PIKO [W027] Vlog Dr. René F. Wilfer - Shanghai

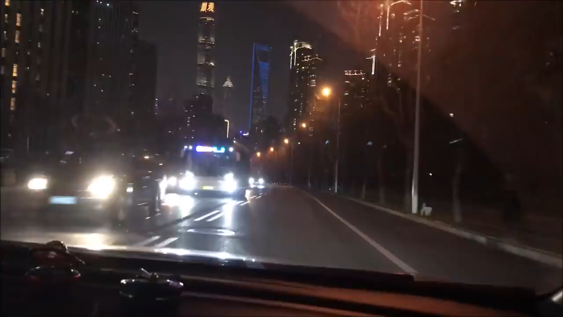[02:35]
Jetzt nähern wir uns Poudhon. Hier sehen wir schon die ersten Bauhäuser.